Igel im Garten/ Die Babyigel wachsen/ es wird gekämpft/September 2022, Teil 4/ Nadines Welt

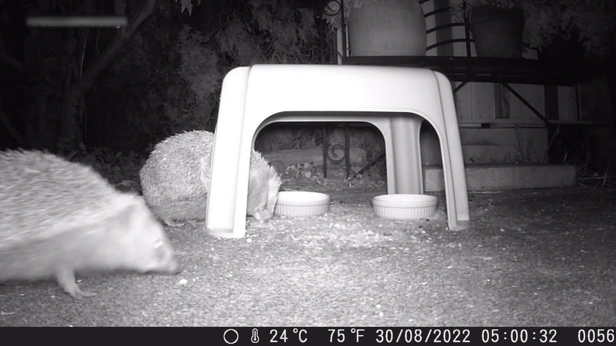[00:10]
Hallo und herzlich willkommen zu Nadines Welt, Tiere und Meerwasseraquarium. Heute sind wir nochmal bei den Igeln bei uns im Garten. Jetzt haben wir endlich mal eine Aufnahme von dem Igel in Farbe.
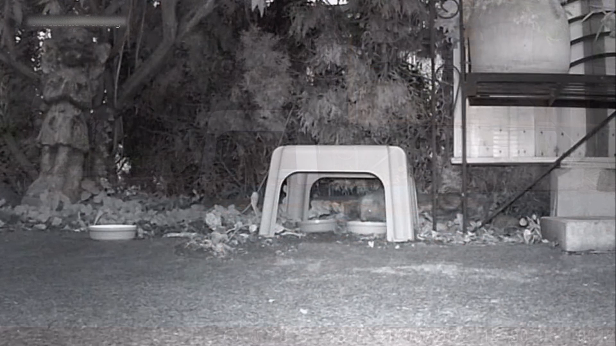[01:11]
Sein Geschwisterchen folgt auch gleich hier. Und ganz links der Napf, das ist der Wassernapf. Ihr seht, die gehen da auch immer fleißig wieder trinken. Falls ihr auch Igel füttert, würde ich mich freuen,
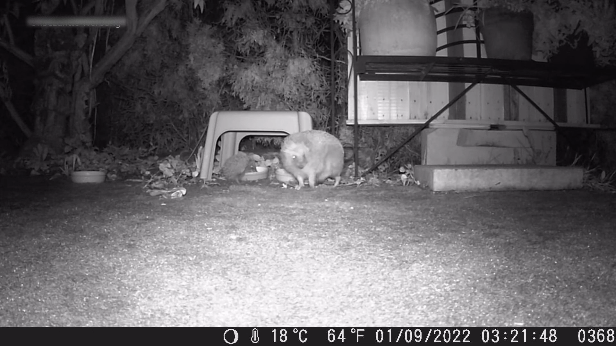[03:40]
Das dürfte jetzt die Igelmama sein. Die bringt schon mal hier drei von den Kleinen mit.
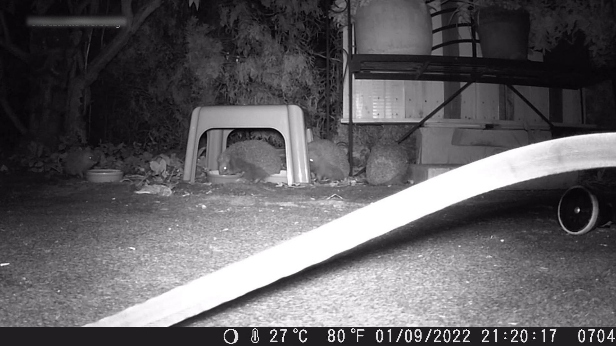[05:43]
Da werden wir dann entsprechend eine größere Bank nehmen und die Näpfe darunter platzieren, damit der Abstand einfach größer wird und die Tiere stressfreier ihre Mahlzeit zu sich nehmen können. Ja, früh übt sich. Die Kleinen sind auch schon mal fleißig am Testen. Spielerisches Gerangel.